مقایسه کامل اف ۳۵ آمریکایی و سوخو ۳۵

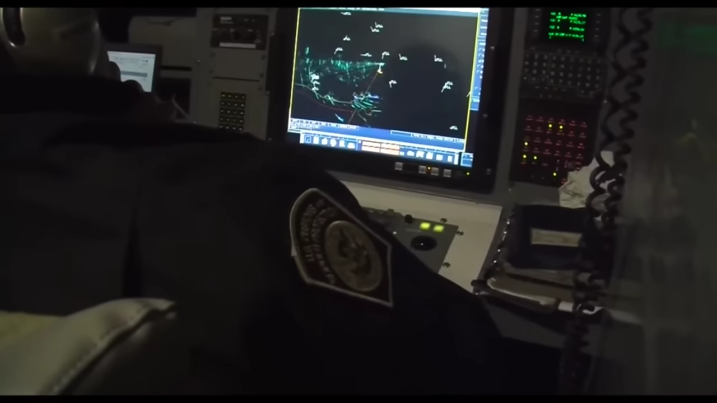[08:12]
همین که از راه دور خیلی سریع میتونه این
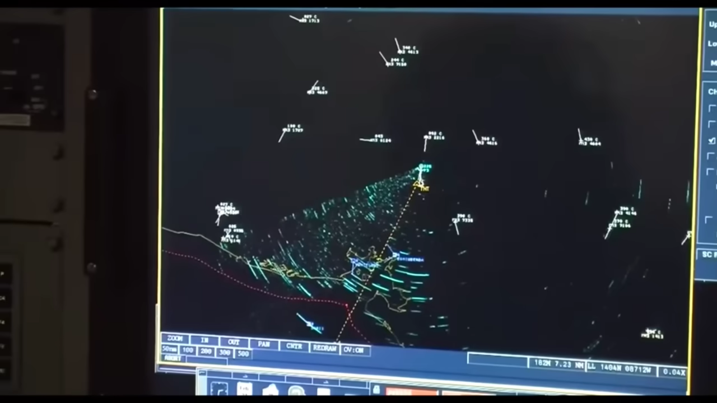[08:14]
سخو سیو پنج رو تشخیص بده حالا چطوری میتونه تشخیصش بده؟